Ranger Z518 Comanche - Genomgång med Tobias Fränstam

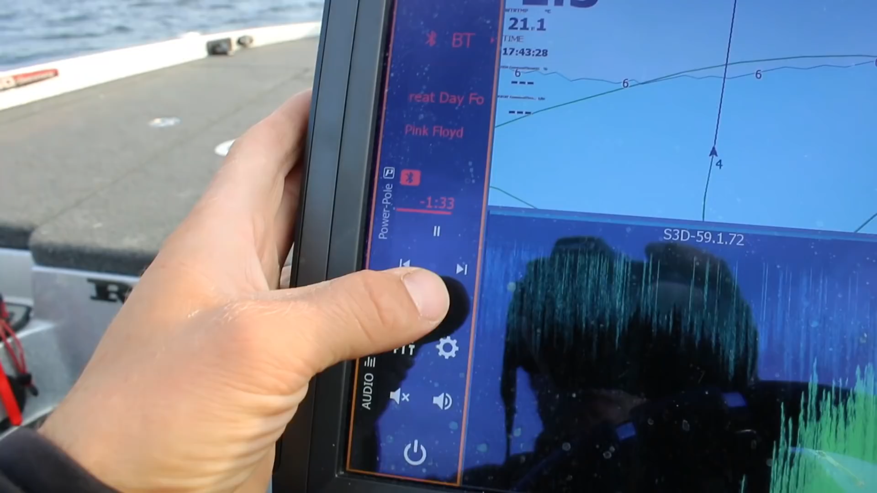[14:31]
Och använder man då till exempel en Lowrance-plotter som jag gör, en HDS. Då kopplar man bara in den här NMEA 2000-kabeln i ekolodet.
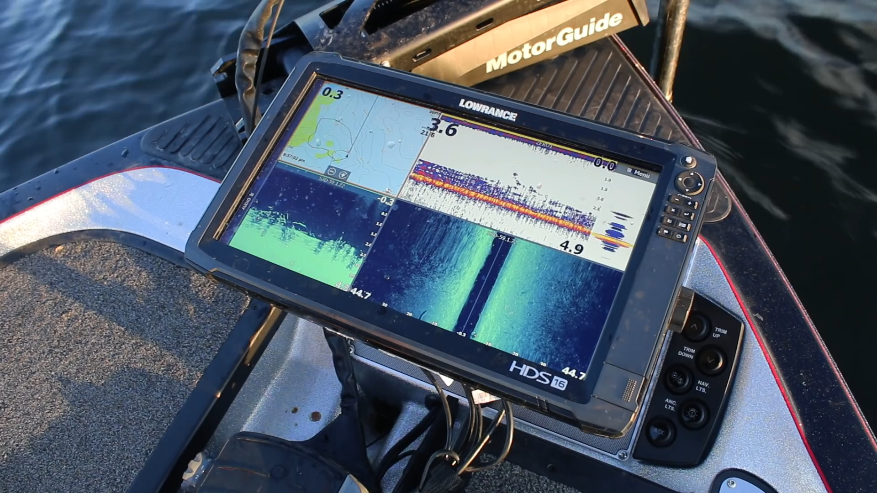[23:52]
Och 16-tum då får man verkligen en riktigt bra överblick.
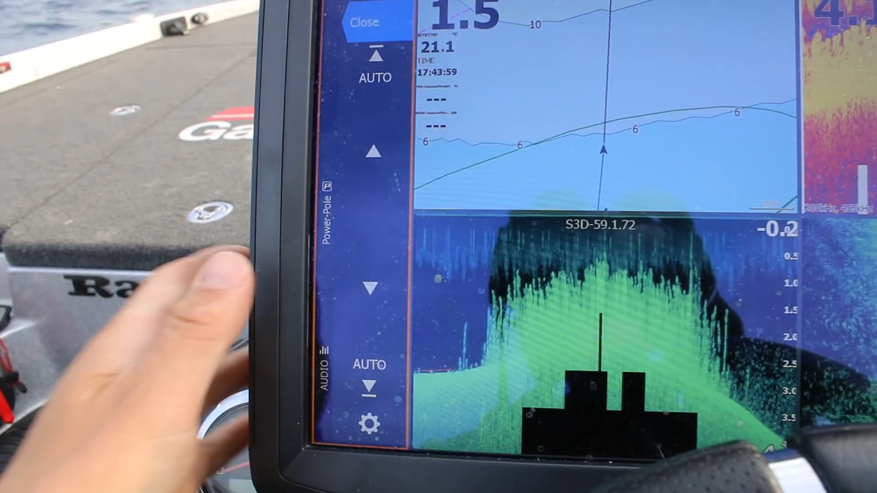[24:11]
För en powerpole fungerar ju med bluetooth.